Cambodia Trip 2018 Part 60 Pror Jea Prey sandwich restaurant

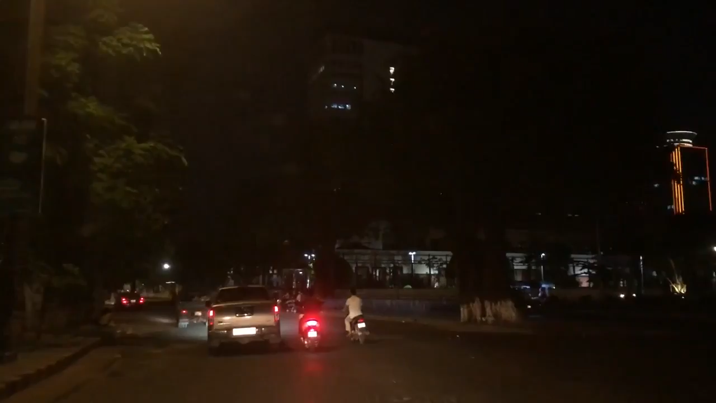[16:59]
On the right side, U.S. Embassy. U.S. Embassy. Yeah, our homeland. Yeah, homeland.
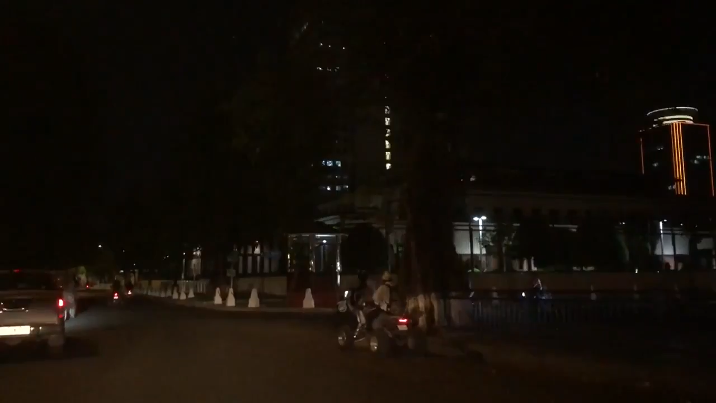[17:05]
Now which one? Yeah, the white building. Yeah. Yeah.
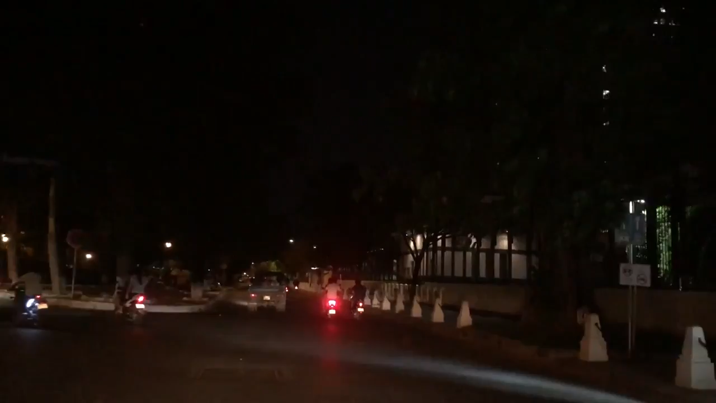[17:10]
No. U.S. Embassy. Hey, entrance right here. The passport right there, the whole thing.